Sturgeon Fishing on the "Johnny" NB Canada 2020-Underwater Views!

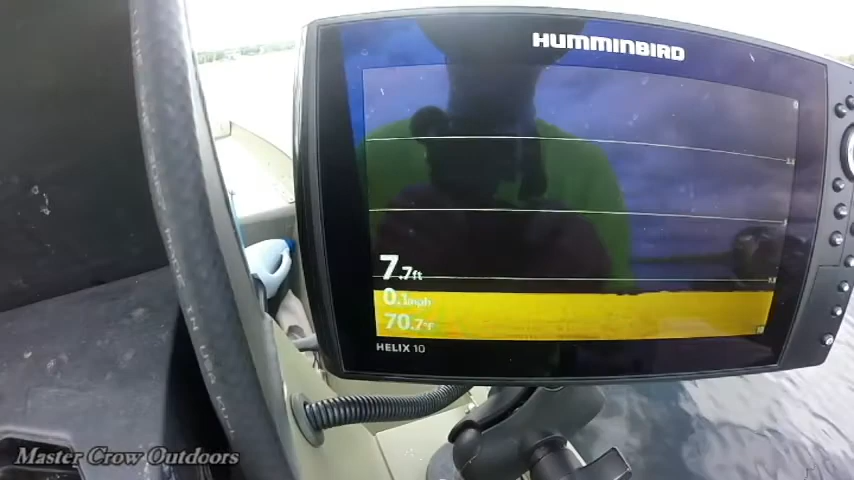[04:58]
On screen: depth 7.7 ft, water 70.7°F, speed 0.1 mph
Considering the weather we've been having, 70.8 degrees Fahrenheit for a water temperature is pretty amazing.